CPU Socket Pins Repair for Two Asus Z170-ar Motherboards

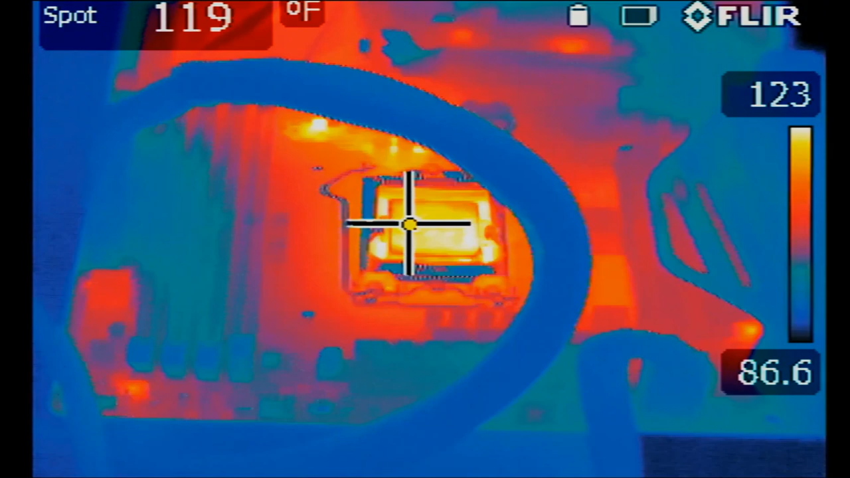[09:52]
On screen: spot 119°F
The CPU is about 119 degrees. The motherboard turned on and it's working. Let's go ahead and test the other motherboard. Now CPU getting hot indicates that the motherboard turned on.